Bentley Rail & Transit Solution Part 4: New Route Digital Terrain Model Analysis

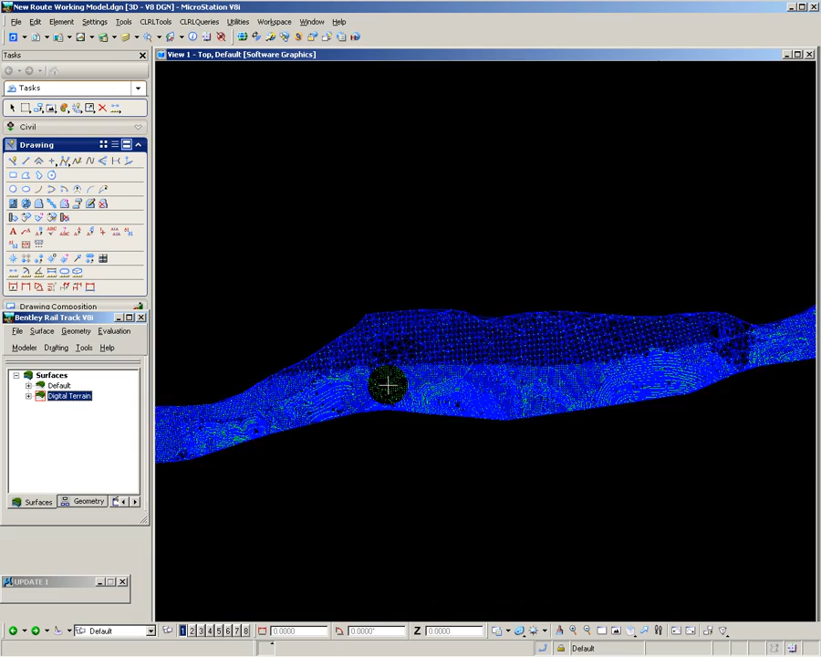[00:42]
The first analysis I want to perform is to create a set of contours.
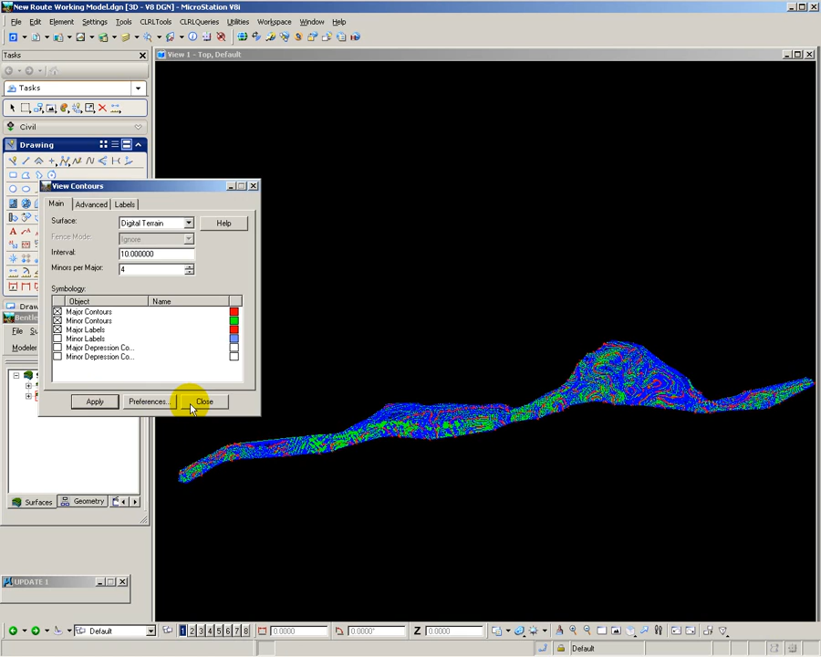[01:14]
I'm going to create contours at 10 metre intervals, with major contours at 50 metre intervals. And here, as I zoom in, again, you can see the contours overlaid on top of the triangulation.
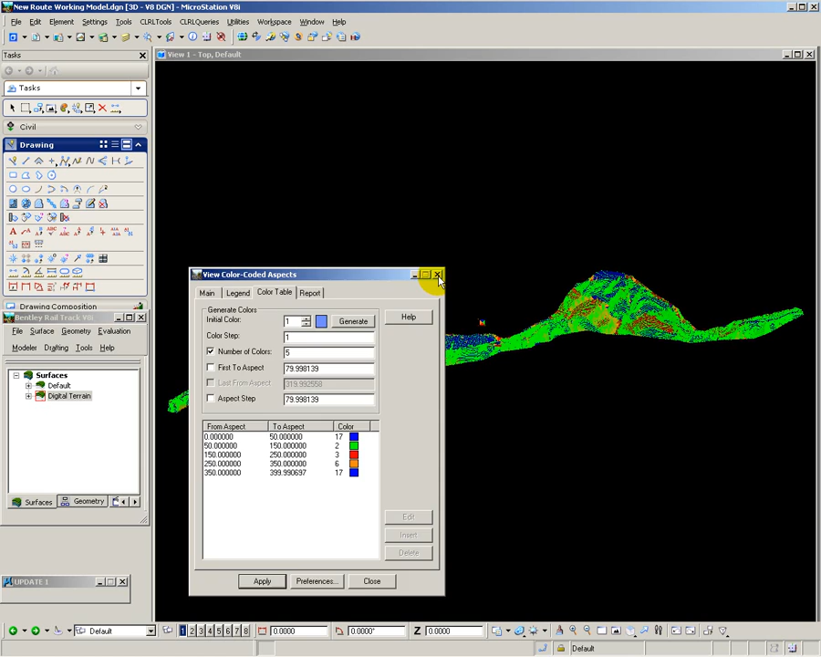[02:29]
Now, when I zoom in, I have north-facing slopes shown in blue, east-facing slopes shown in green, south-facing slopes shown in red, and west-facing slopes shown in brown.
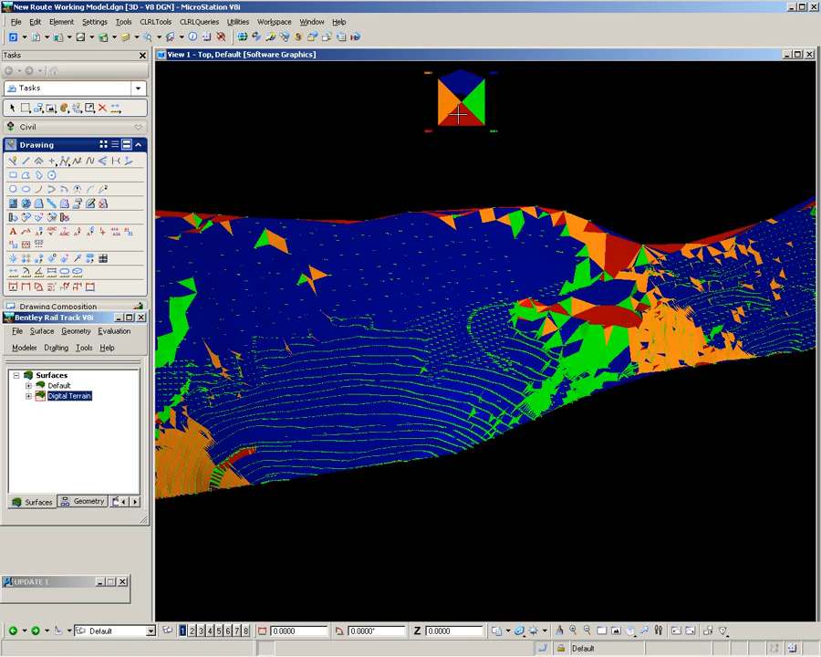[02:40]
So it's very easy for me to identify the directions of each of the slopes.
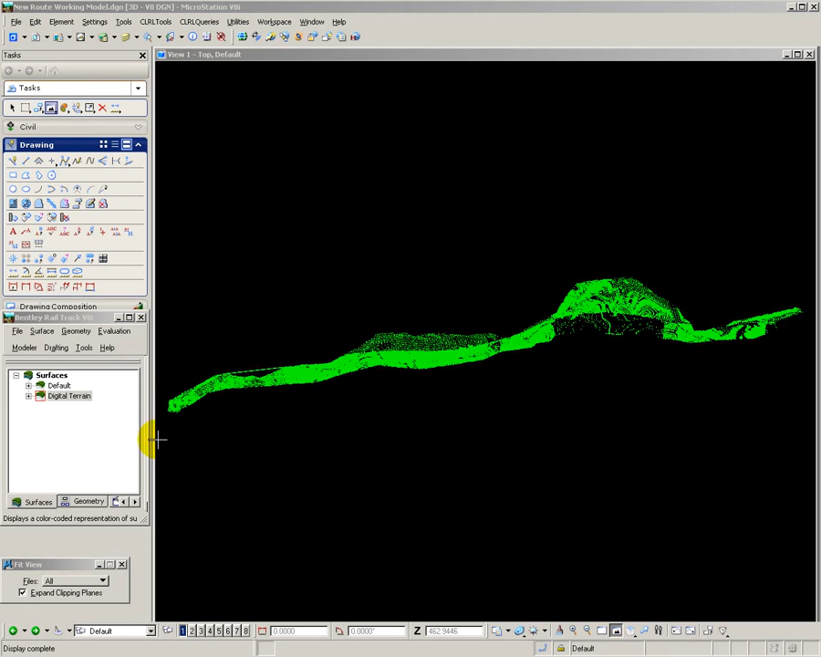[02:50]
Now I want to look at colour coding by elevation. This gives me a very quick and easy way to identify the level bands across my digital terrain model. If I look at the colour table, the system has automatically split the elevation colour coding into bands according to the level from the lowest level in the DTM to the highest level in the DTM.
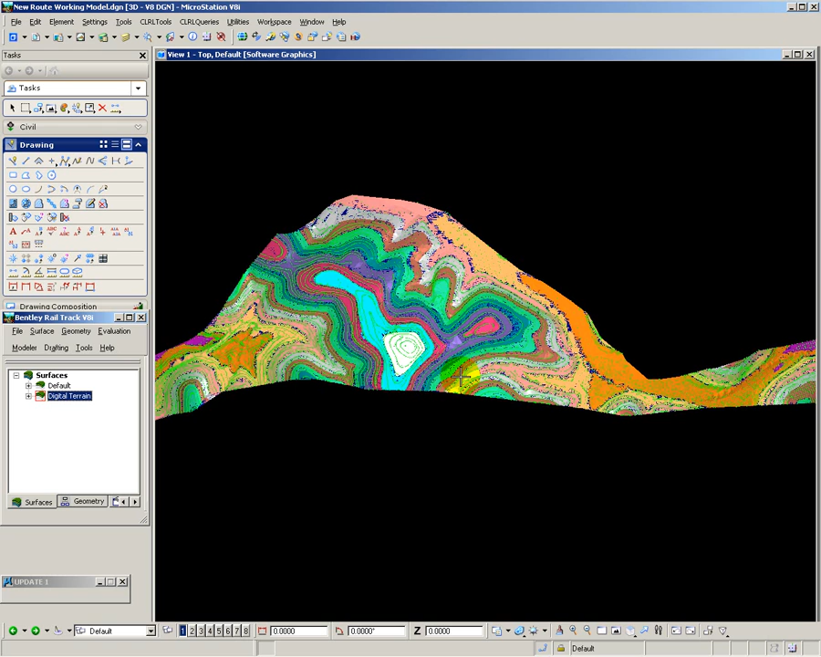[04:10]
or an alternative route might be to tunnel directly under here through the highest part of this mountain. The final analysis I want to perform is colour coding of triangle slopes. This will show me where I have side-long ground, which is likely to be difficult for construction of the railway.
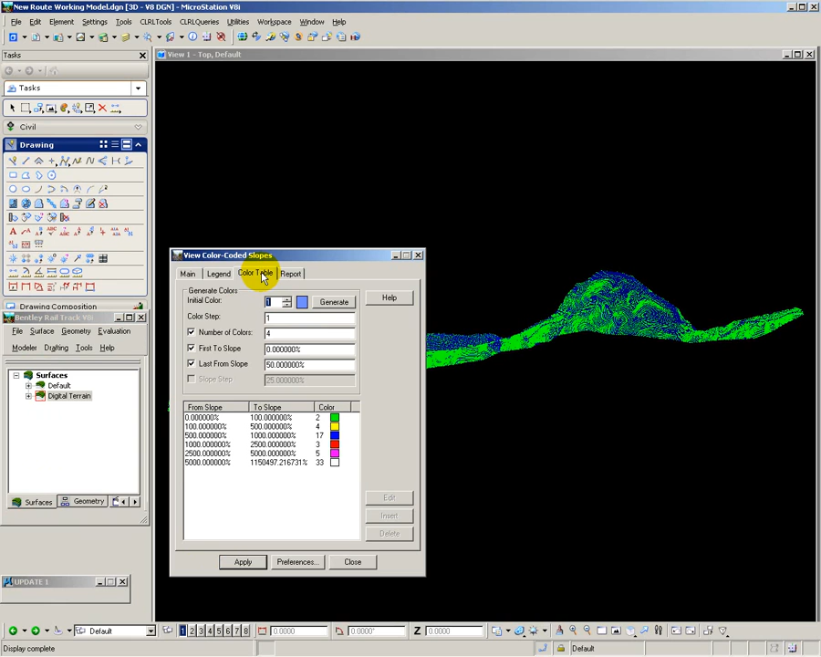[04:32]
For the purposes of my analysis, I have split the slopes up into different gradients. So if I apply that, put on the position for the legend, it will now go off and process the analysis and show me the different slopes.
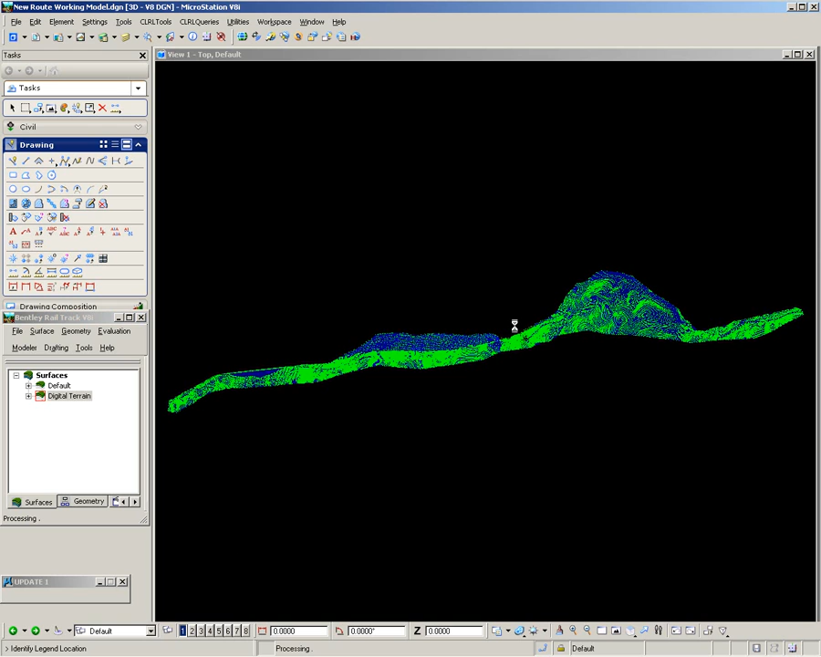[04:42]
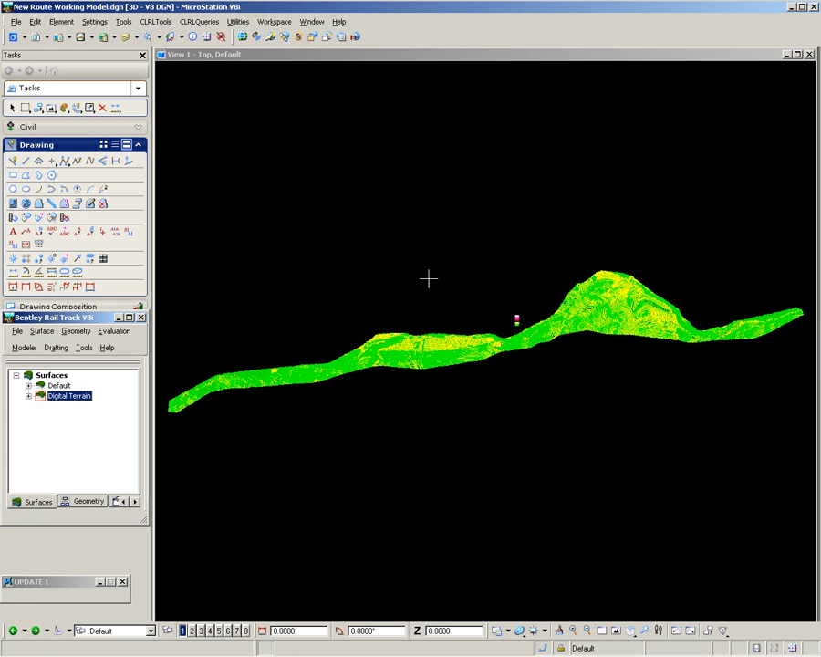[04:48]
If I zoom in on the slopes,
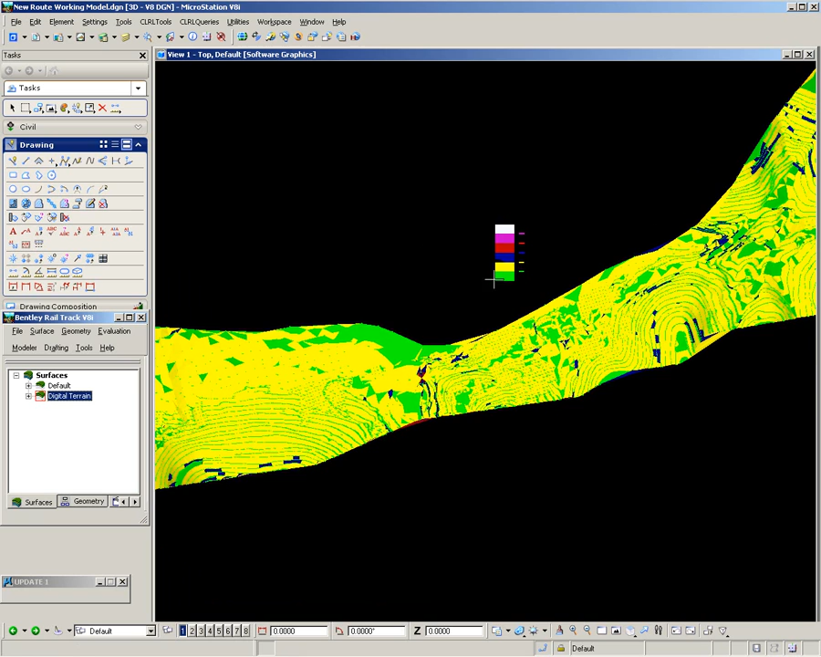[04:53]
gentle slopes are shown in green, going through yellow, blue, red, purple, and eventually through to white. So here I can see that, generally speaking, the railway passing through gentle terrain.
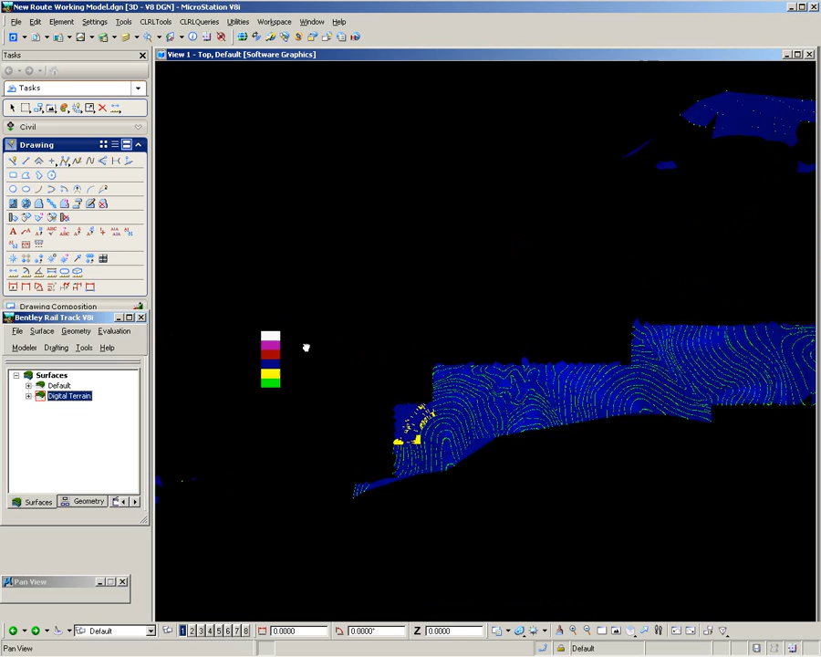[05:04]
But when I look at the hilly area, the blue areas indicate slopes that should be avoided for the railway, as these will be difficult to construct on.